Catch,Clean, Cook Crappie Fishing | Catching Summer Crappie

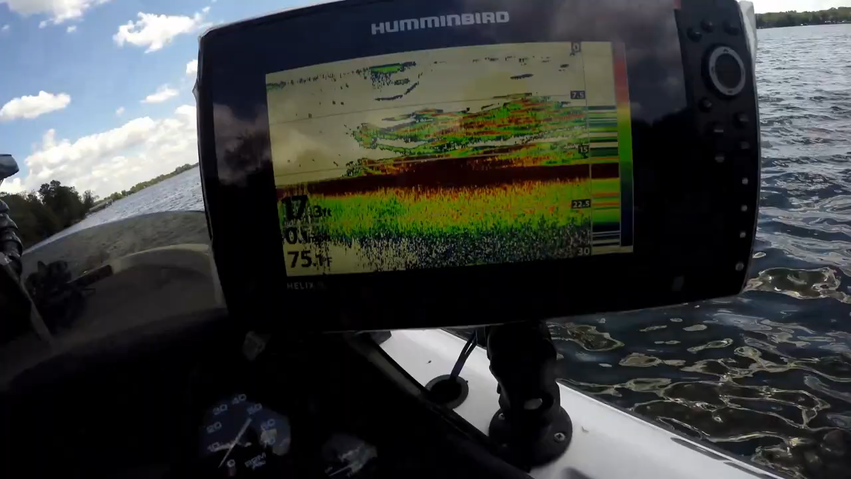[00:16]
There's a lot of something down there. I think that's a school of fish.
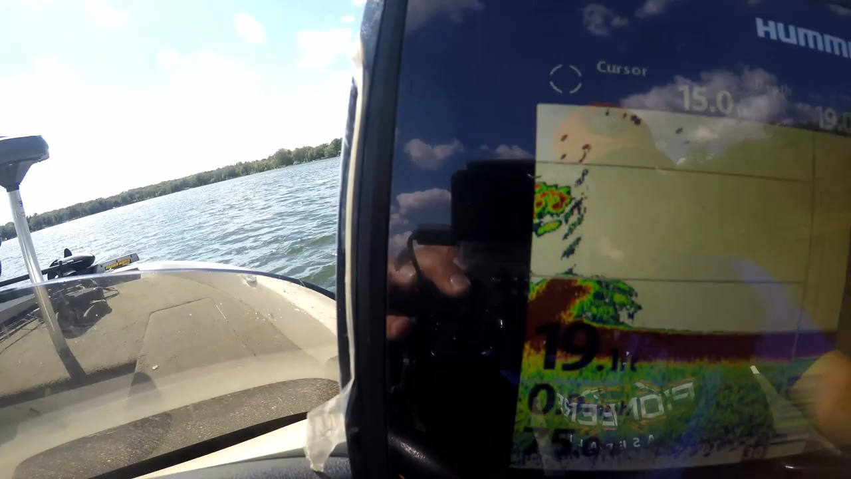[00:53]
so So there's a bunch of these all throughout here, and I'm not too for the boat launch is right there So I think I'm going to try this for a second I don't know
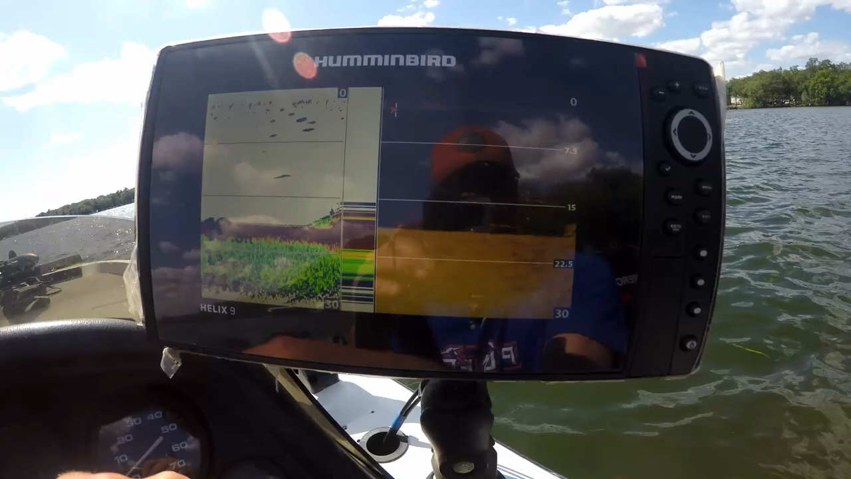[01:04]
Yeah, see here's another pile of crib or another pile of wood right here Doesn't look like there's any fish on that one
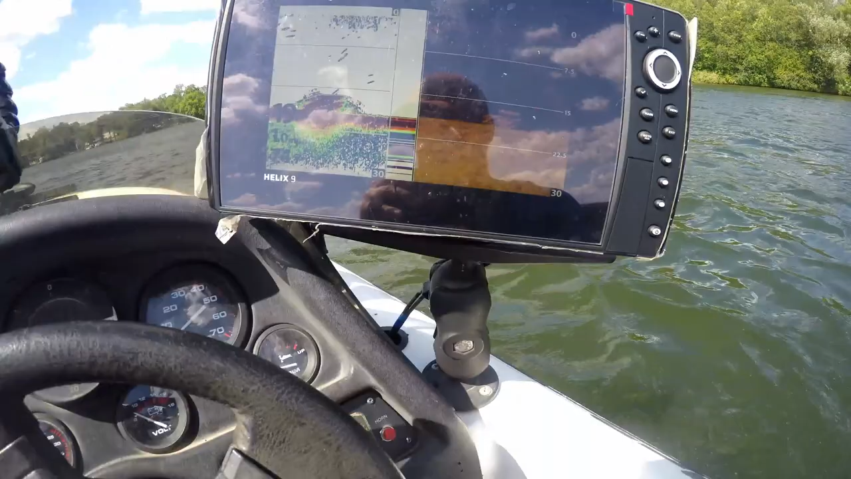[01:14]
But there were some closer in to where it's about 16 17 feet of water right now.
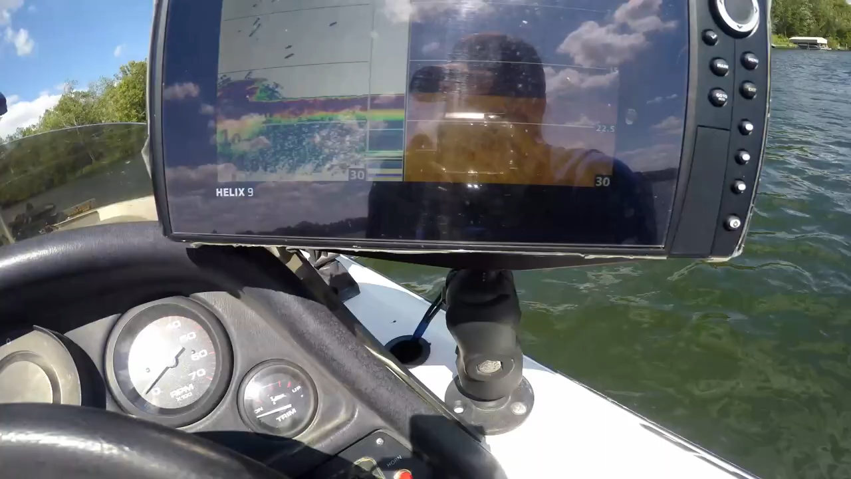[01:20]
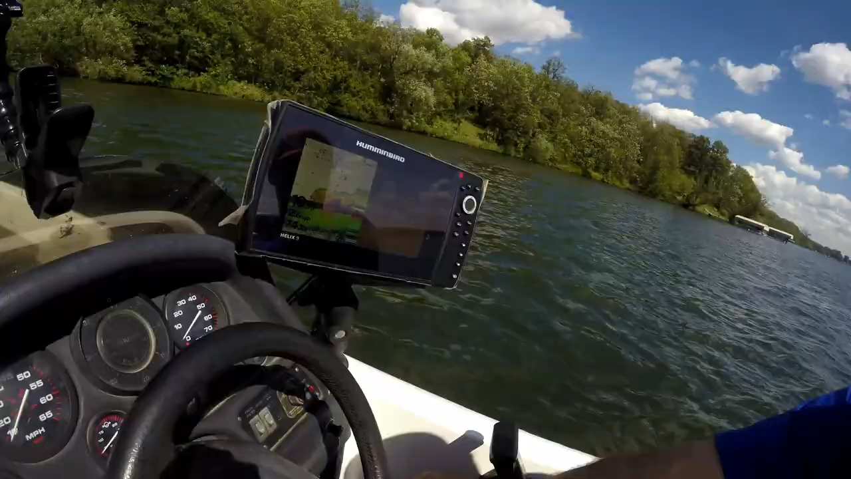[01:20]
I'm in about 20 Okay,
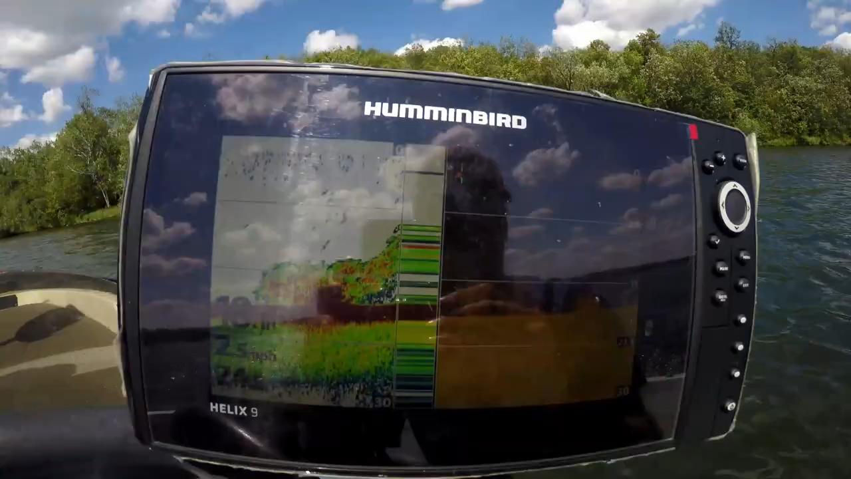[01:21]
so here we go So here see
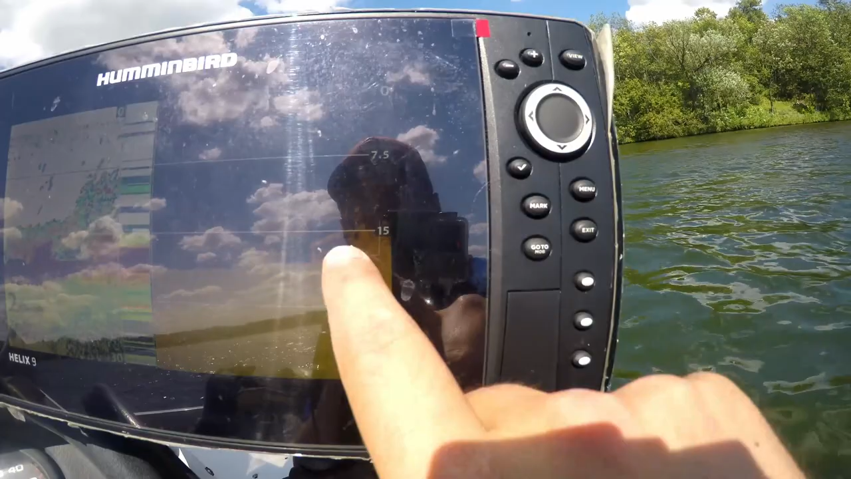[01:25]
That's a crib pile, but this is a big school of fish right up top all this
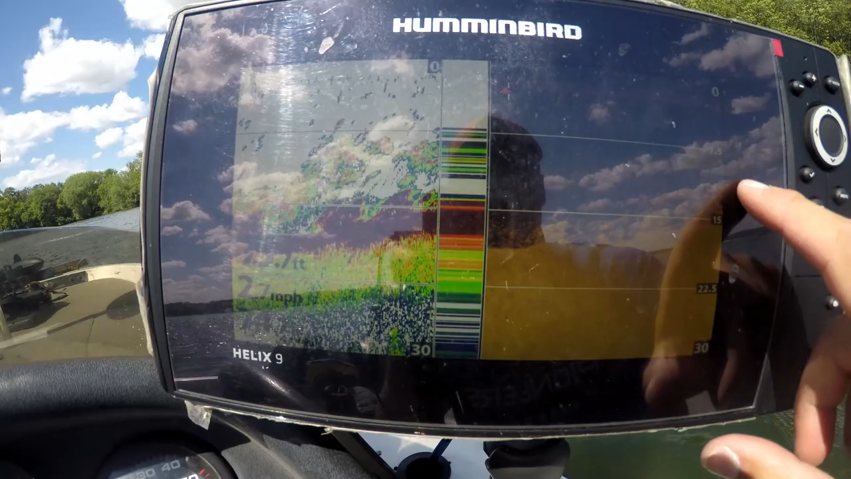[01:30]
That's a bunch of crappies a bunch of bluegills Maybe some other stuff right up top
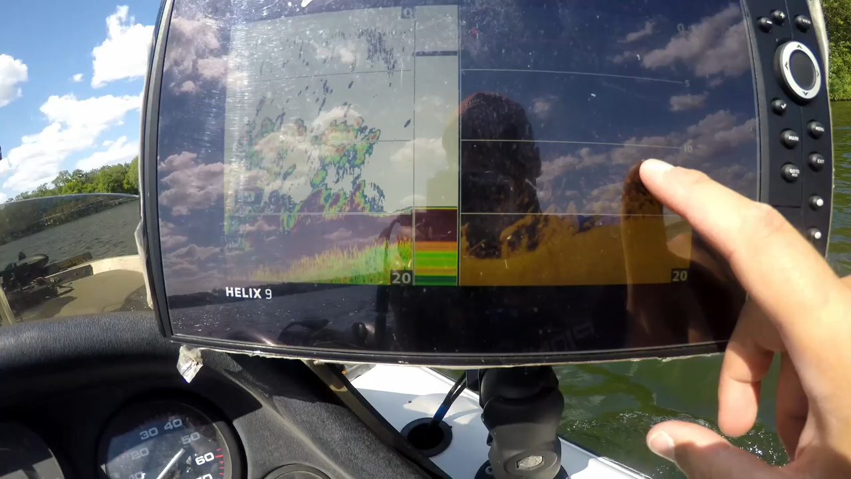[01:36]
So this is where I'm going to mark that That's what we're going to drift over the top of
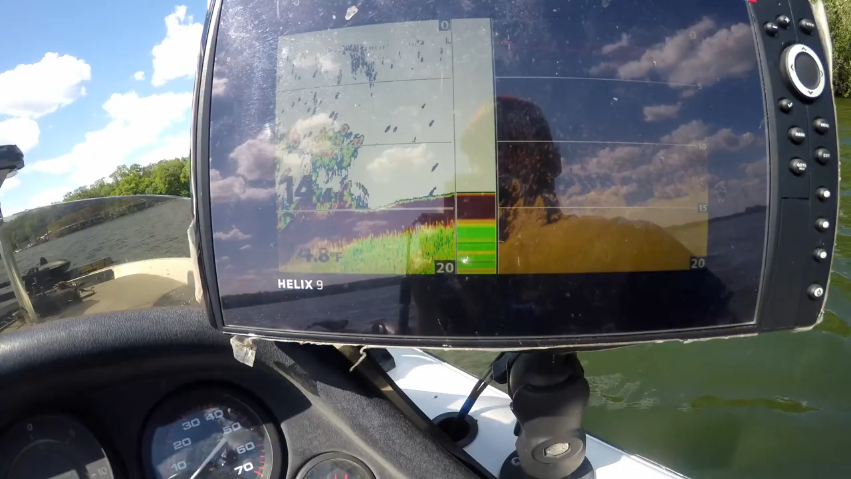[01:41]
With the trolling motor, so let's get going
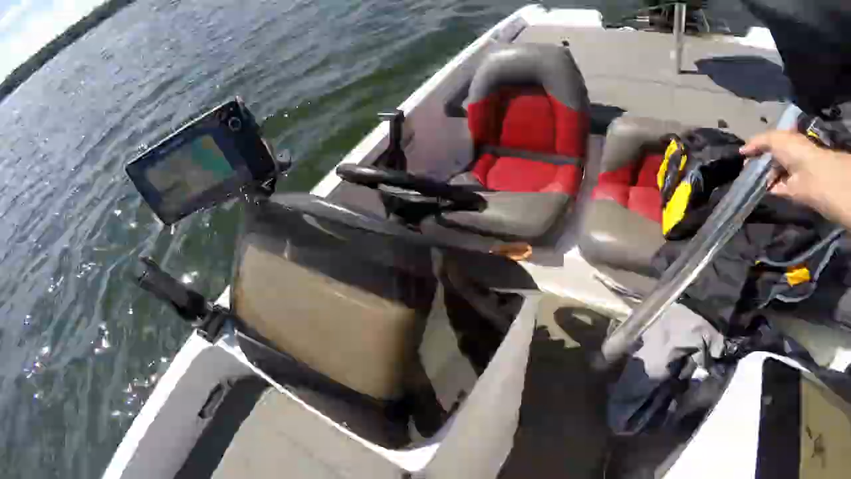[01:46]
Okay, oh there's a big school of them
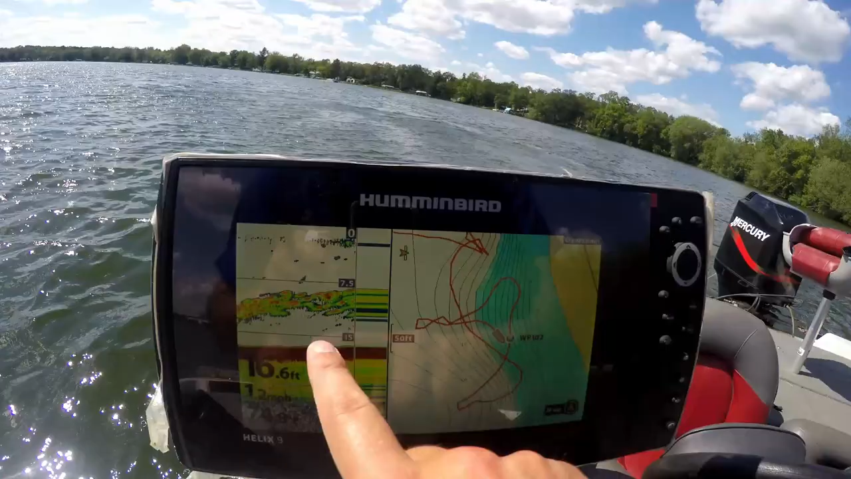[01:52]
On screen: depth 16.6 ft
That's what you want to see right there a big school Just sitting suspended off the water but off the bottom not off the water You don't want them suspended off the water.